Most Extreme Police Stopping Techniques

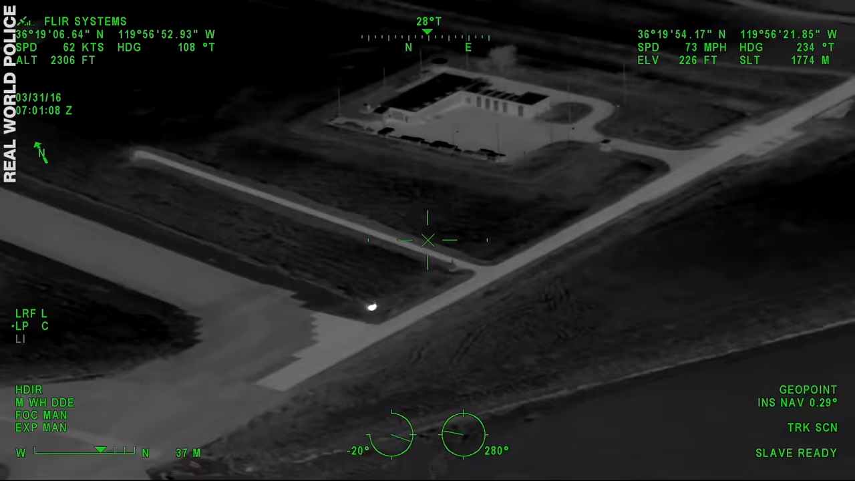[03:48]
What happens when stopping a runaway vehicle becomes less about catching the criminal and more about protecting a crowd, a building, or an area?
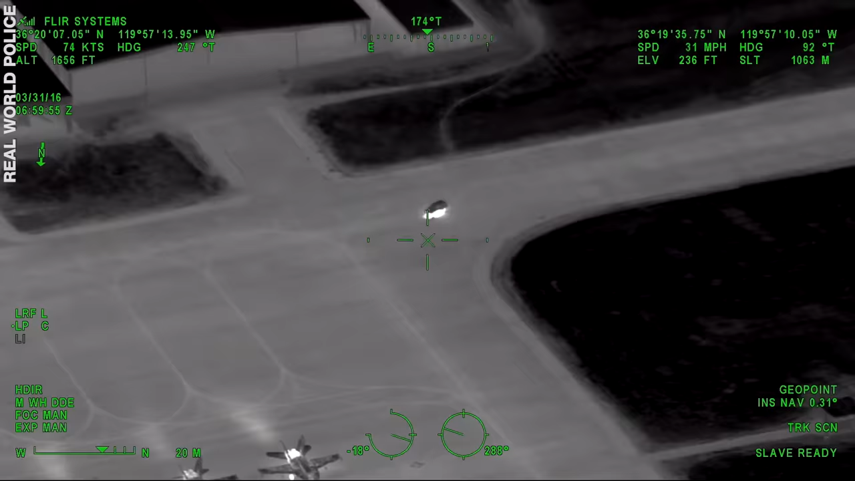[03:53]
Okay, he's on the ramp with the F-18s now, heading eastbound.